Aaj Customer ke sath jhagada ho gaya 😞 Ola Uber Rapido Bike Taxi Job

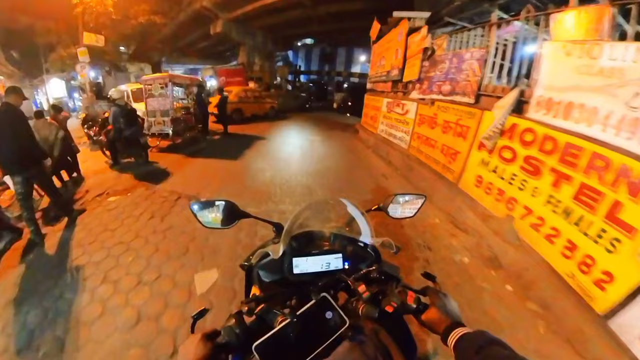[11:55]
अरे यार पता नहीं ये गवर्नमेंट कब ठीक करेगी यार,
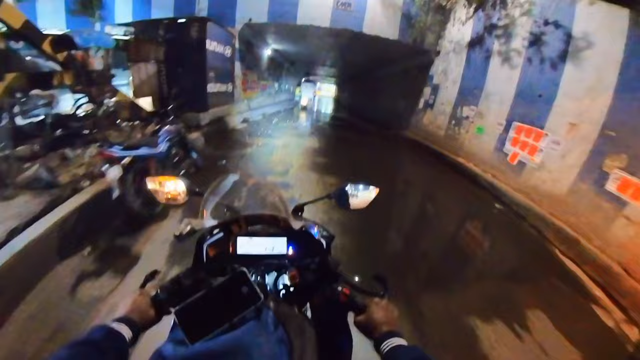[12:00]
बिना बारिश के यार यहाँ पर पानी जमा रहता है ये अंडरपास में दमदम वाला में,